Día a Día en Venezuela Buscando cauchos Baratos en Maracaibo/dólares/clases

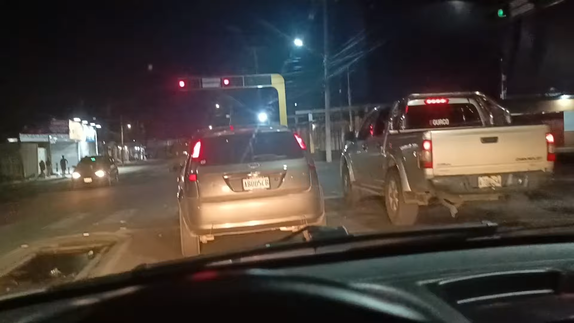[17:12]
Bueno, como este video se iba a llamar 24 horas en la vida de Luciano, con la vida de un venezolano, ahorita son las 7:25 de la noche. Descansé un rato desde que llegué a eso de la 1 de la tarde. Bueno, descansé no, me puse a editar unos videos y no descansé nada realmente. Pero bueno, estaba ahí en mi casa.
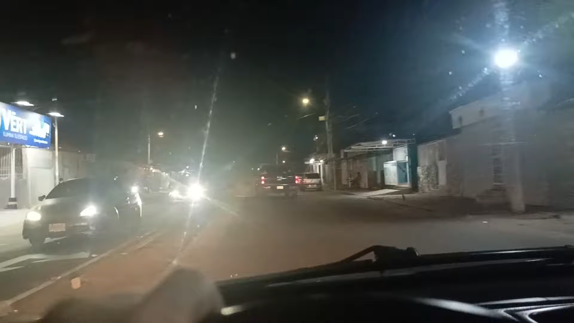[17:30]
Y ahorita salimos, vamos por Sierra Maestra, que nos vamos a comer unos arepones por aquí en Sierra Maestra. Vamos a ver si nos dan los arepones. Me dijeron que sí. Mirá la zanahoria gigante esa.
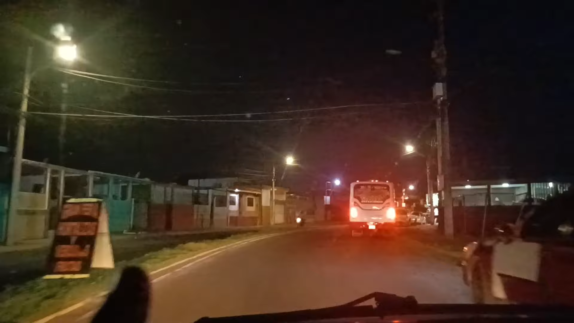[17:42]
Entonces vamos a comer los arepones. Vamos a ver qué nos dicen ahí. Y ya después ya me voy a acostar a dormir.
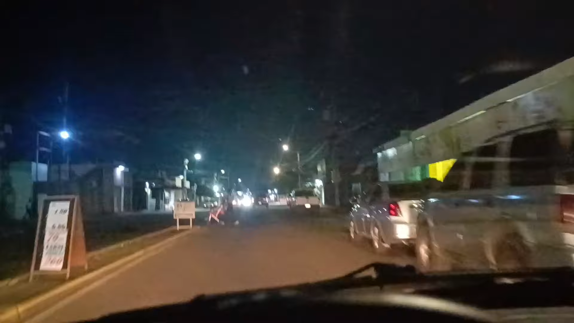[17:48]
Bueno, ahora estamos en Sierra Maestra, finalizando ya el día loco este,